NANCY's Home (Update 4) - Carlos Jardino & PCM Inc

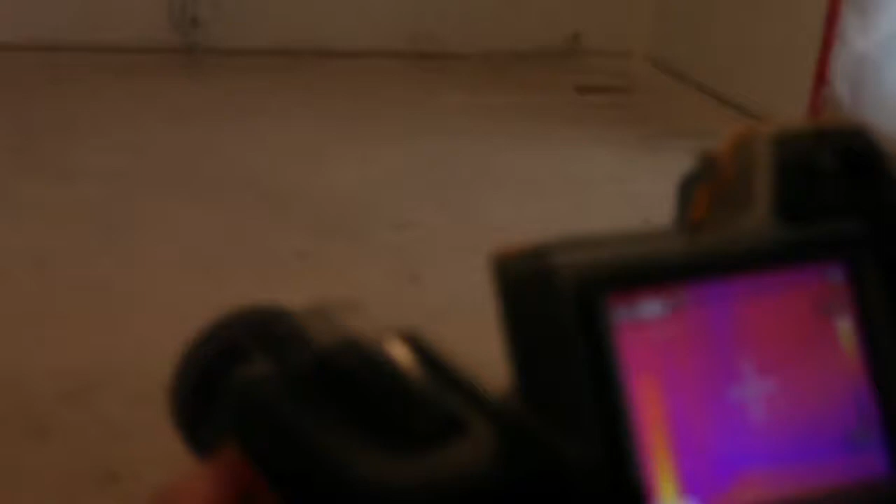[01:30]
I'm looking for any area that would have a very drastic difference in temperature.
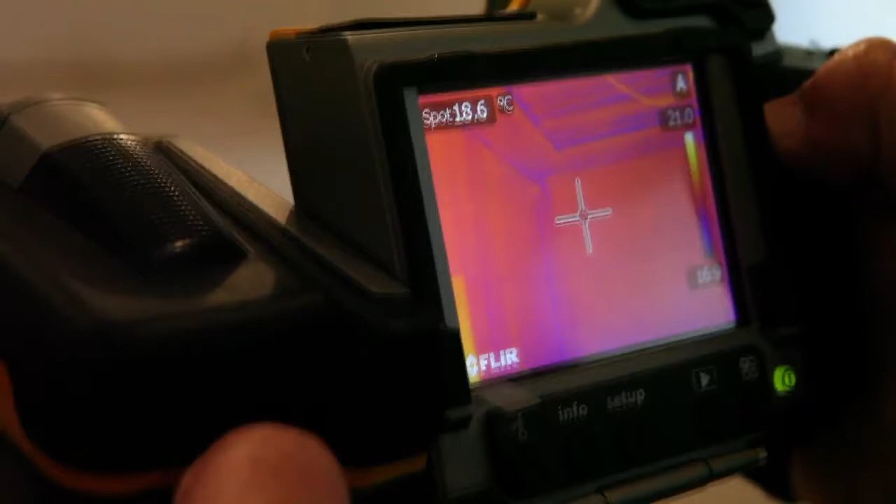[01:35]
On screen: spot 18.6°C
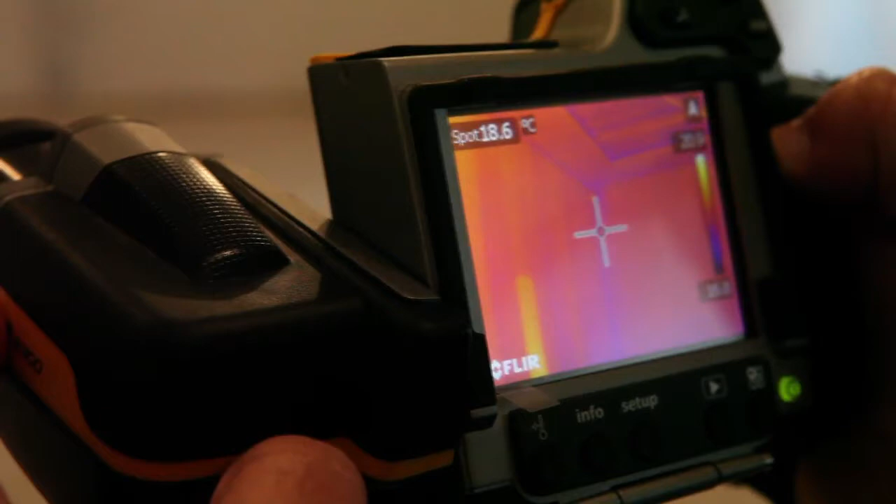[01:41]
Okay, so my difference in temperatures right now ranges from 17 degrees to 20 degrees. That's a 3 degree, even around corners, like right there where you have that purplish stuff. That's where I have a steel beam.
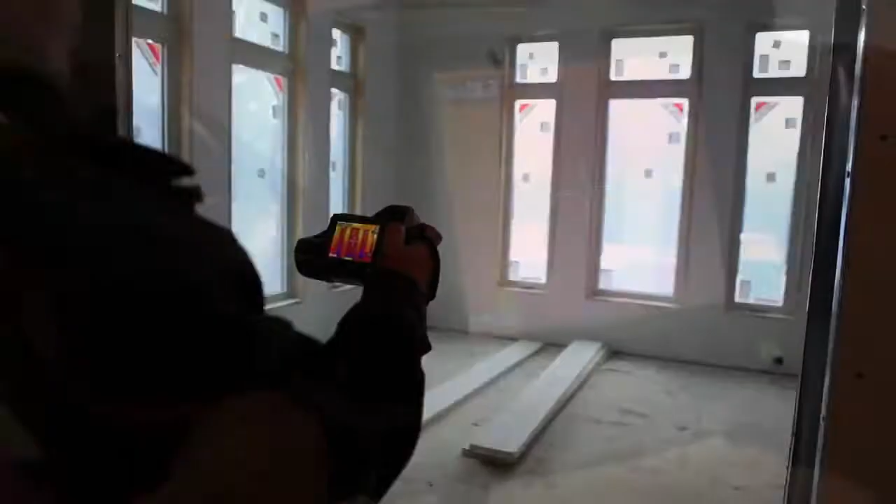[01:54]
You can see where the windows are, and then you can see where the losses are going.
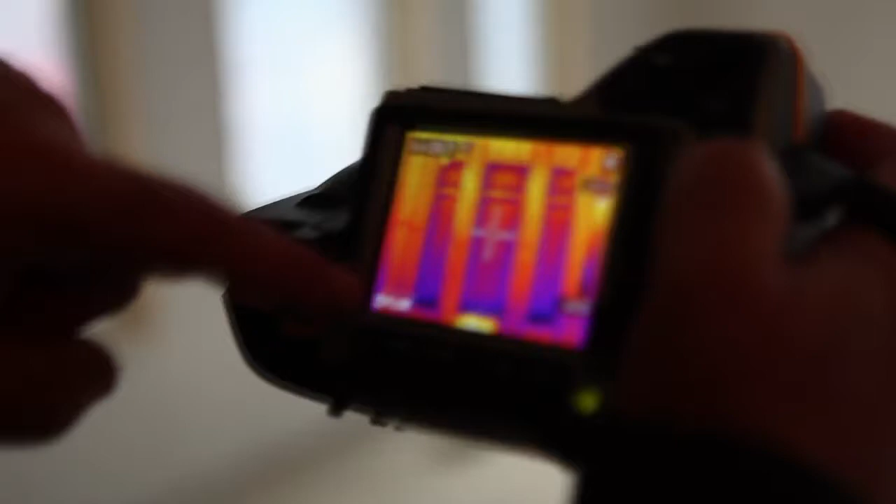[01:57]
See, that's very normal. And this one is really, very good.
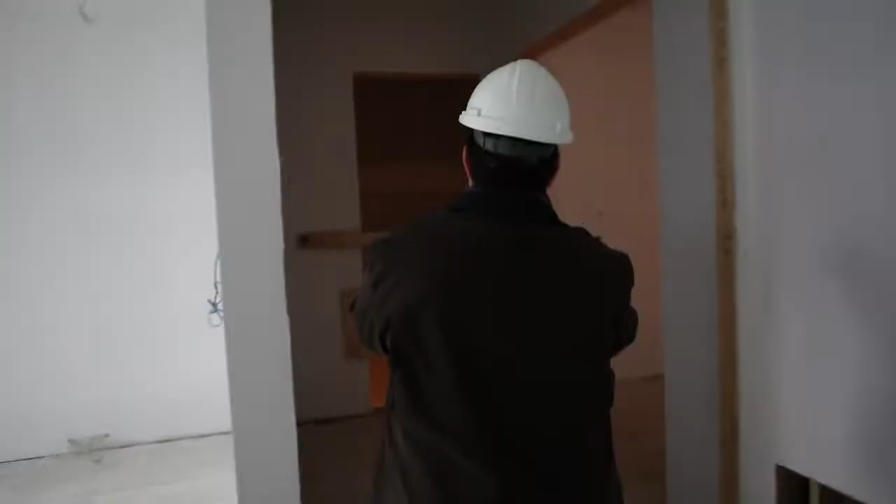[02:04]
Same here. Same there. Everything is perfect.
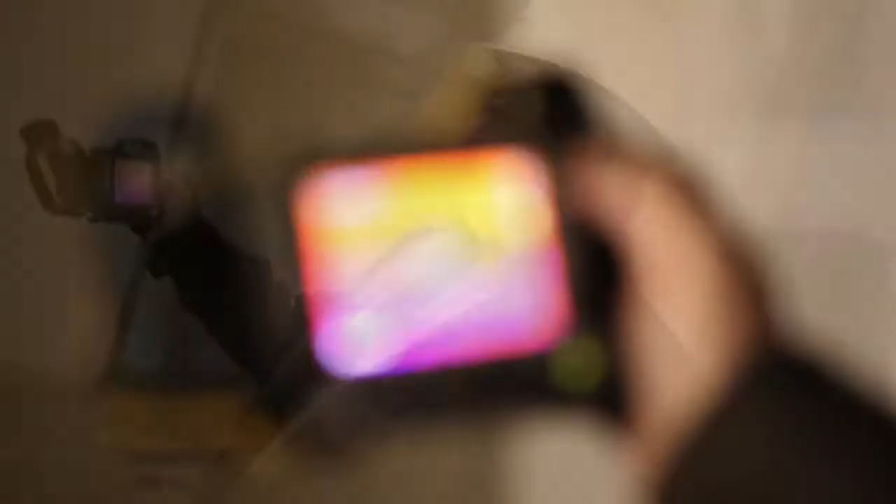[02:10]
See, the coloring is just right.
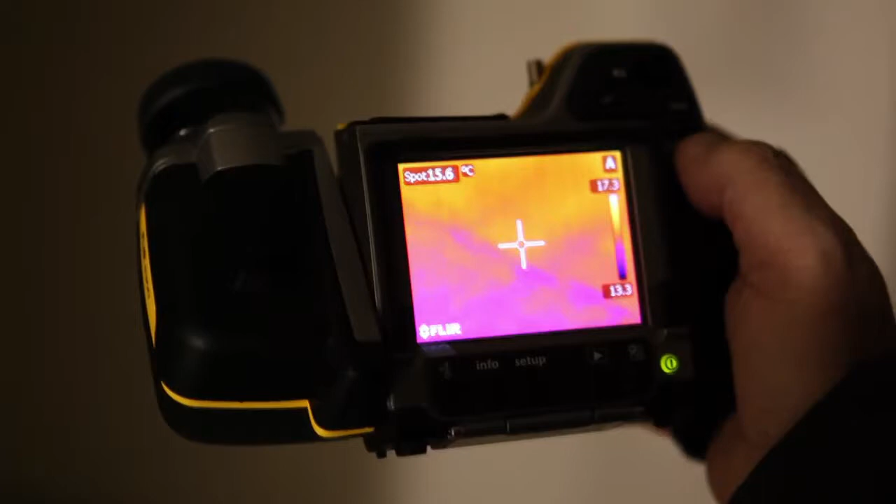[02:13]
On screen: spot 15.6°C
Everything is spray foam. Yeah, we have two-pound foam.
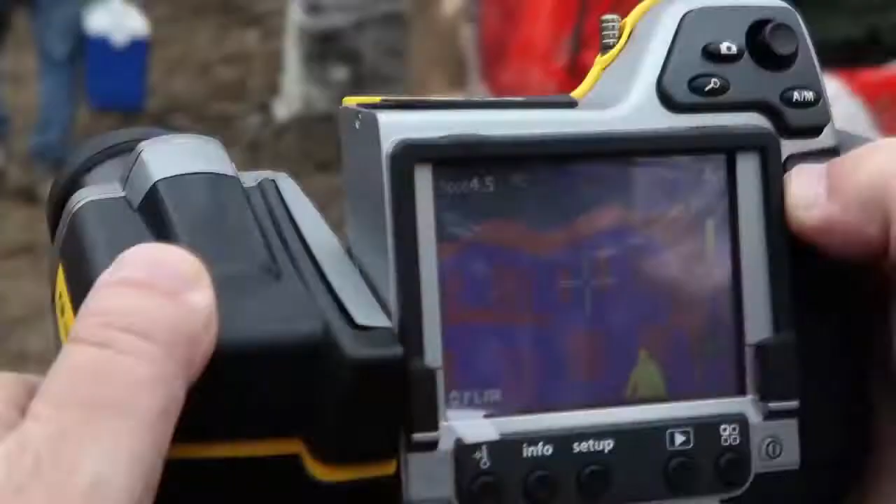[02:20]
Outside, you wanna see the opposite.
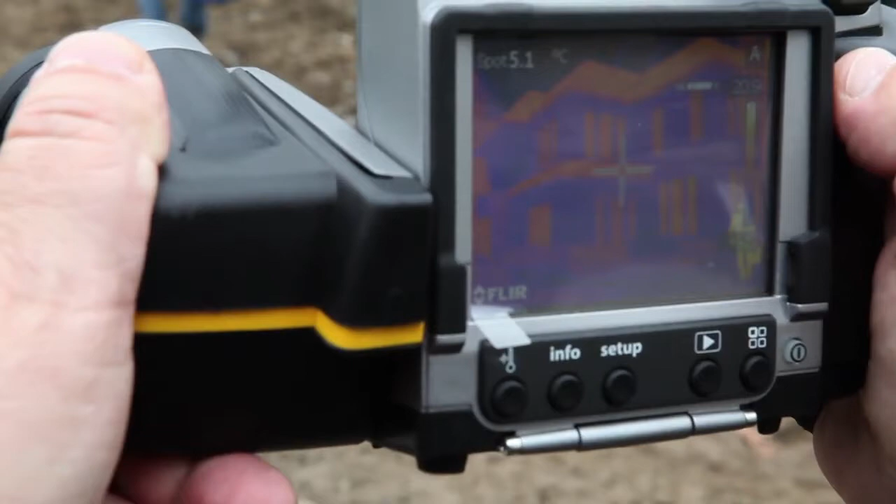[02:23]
On screen: spot 5.1°C
So wherever you know you have losses, you wanna see it hit. You can see all the losses in the roof.